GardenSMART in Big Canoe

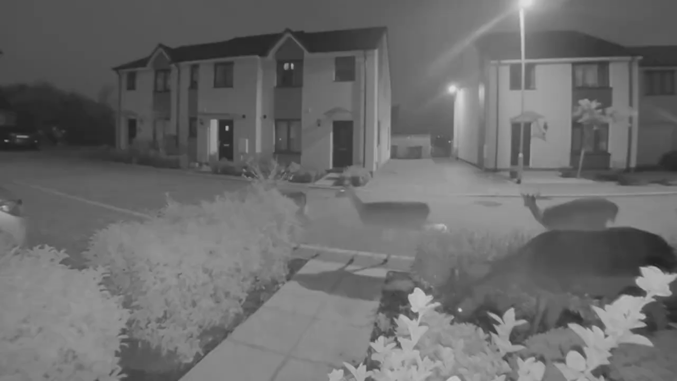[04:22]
know in urban centers but even there we see deer like you know in the middle of like crowded areas they're basically everywhere.